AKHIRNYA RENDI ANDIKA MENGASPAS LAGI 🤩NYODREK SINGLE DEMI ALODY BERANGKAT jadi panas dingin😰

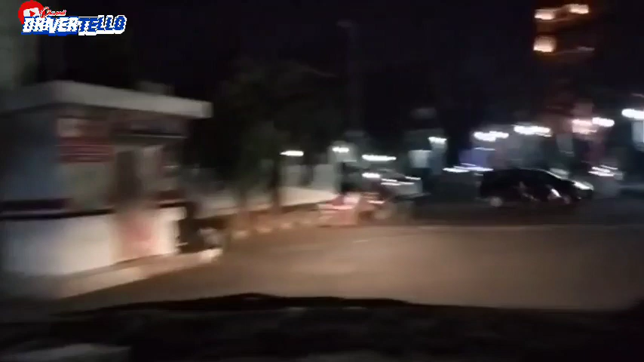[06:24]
Habis ngisi Pertalite di pom bensin, lanjut OTW ke tol.
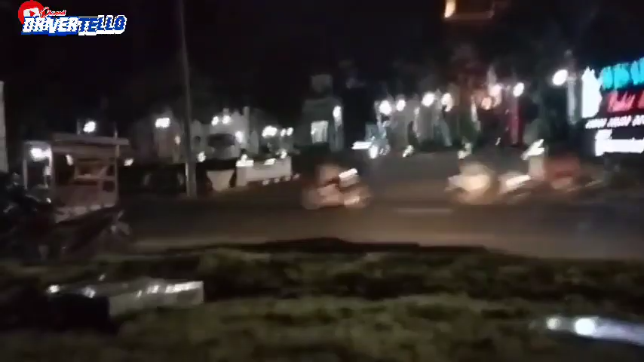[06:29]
Ini udah nyampe tol ya, saya masuk tol Gunung Sari
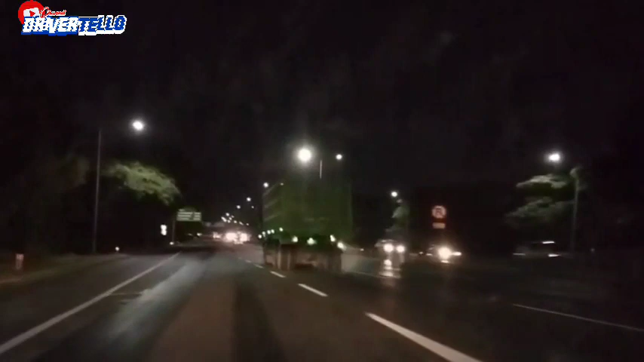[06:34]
arah ke Tanjung Perak. Alhamdulillah udah nyampe Dupak ya, seperti biasa ngetem di sini ya, nunggu di sini. Mudah-mudahan nggak kelewat ya.
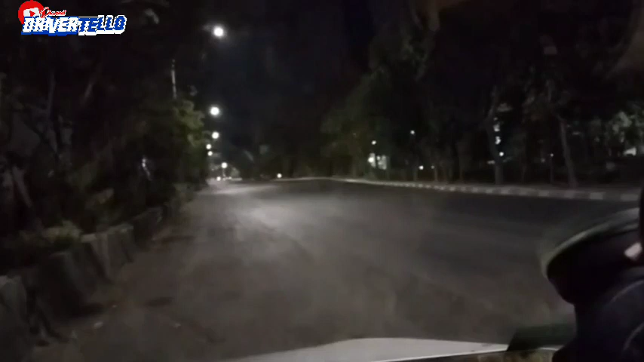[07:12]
Ini katanya udah nyampe Galis ya, Galis itu udah Sampang mau ke Bangkalan. Mudah-mudahan nggak luput,